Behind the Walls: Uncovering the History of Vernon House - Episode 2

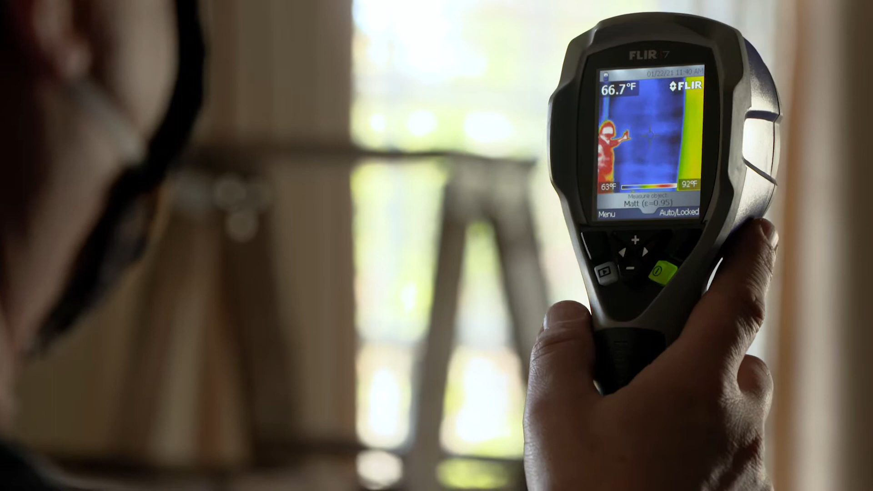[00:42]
On screen: spot 66.7°F, scale top 92°F, scale bottom 63°F
Infrared thermography is a non-destructive method of identifying conditions that exist behind the walls of a house. It can be used to detect things like the presence of moisture or assess plumbing elements,
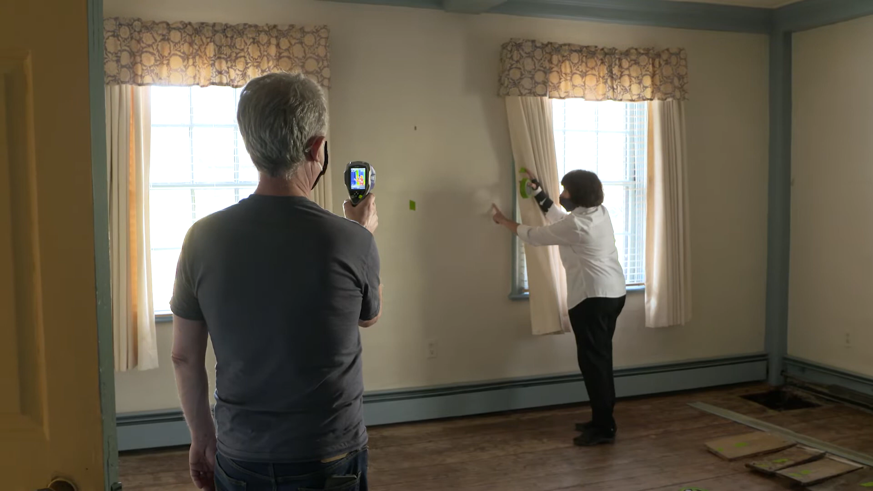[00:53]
but in the case of the Vernon House, we're using it to identify structural elements.
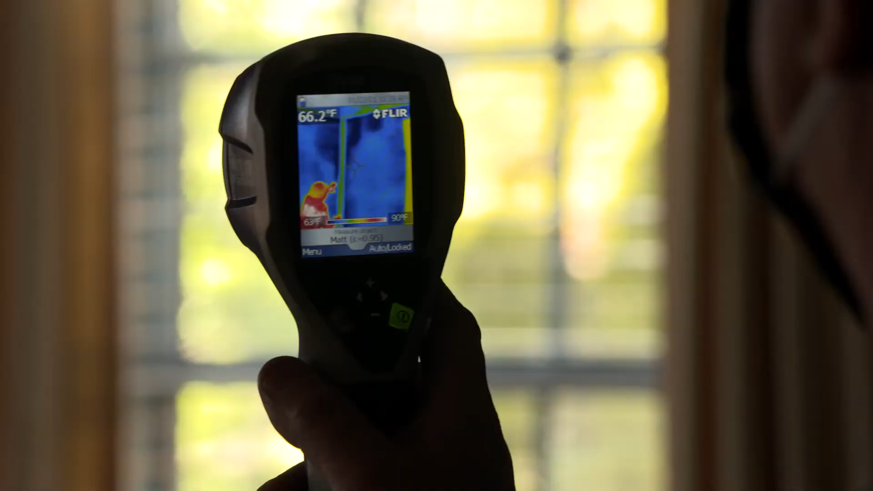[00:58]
On screen: spot 66.2°F
Here, the temperature differential between the wooden elements, like the studs and the braces,